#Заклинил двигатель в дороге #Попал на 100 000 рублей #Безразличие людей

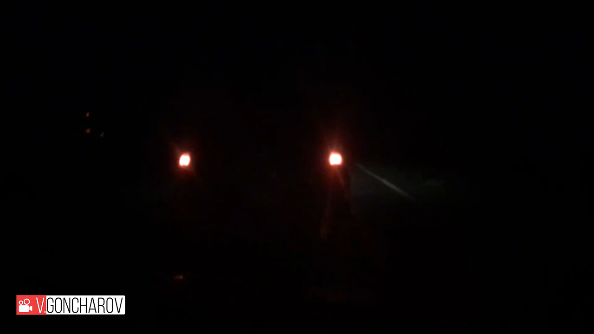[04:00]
В Барабинске едем в Новосибирск. Вручают родственники. Новосибирск, Александрово, Невская, Кожуржа. Уже час едем. Проехали 50 километров. Летим.
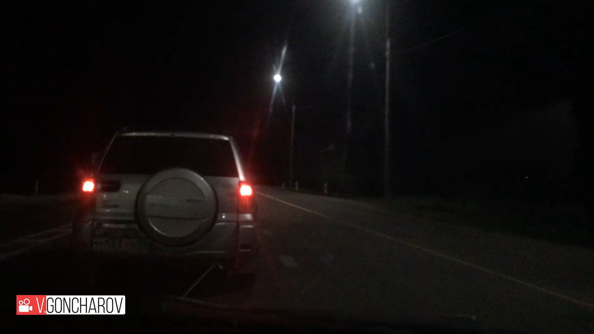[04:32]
Четвертый час утра. А нам еще больше 200 километров. Пилить. Максимальная скорость 65-70 километров в час. Летим дальше.
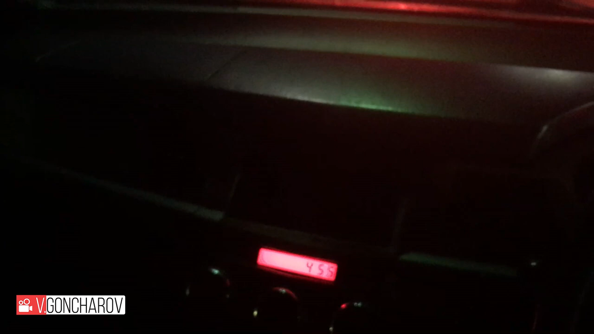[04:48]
Почти 5 утра.
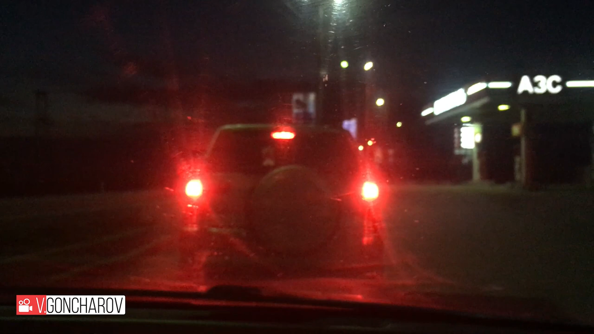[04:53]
Заехали, кофейку попили. Вот в этой у Татьяны столовой.